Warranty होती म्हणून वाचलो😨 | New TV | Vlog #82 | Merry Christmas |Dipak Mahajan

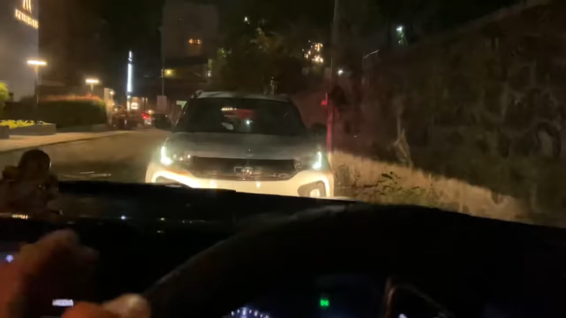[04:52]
हा सर, नशीब एवढं चांगलं, आम्ही इथं गाडी लावली आणि समोरचा आपण चाललाय, म्हणजे आम्हाला तिथं पार्किंगला गाडी लावता येईल.
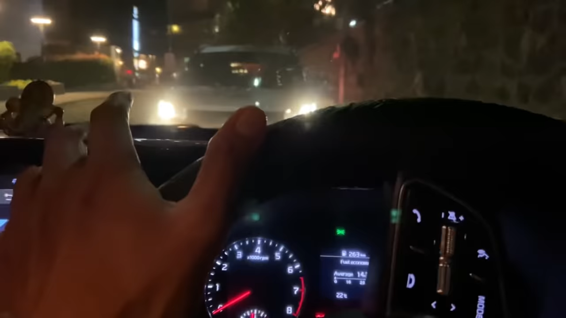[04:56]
बालेवाडीमध्ये कुठंच पार्किंगला जागा भेटत नाही, सो थँक गॉड.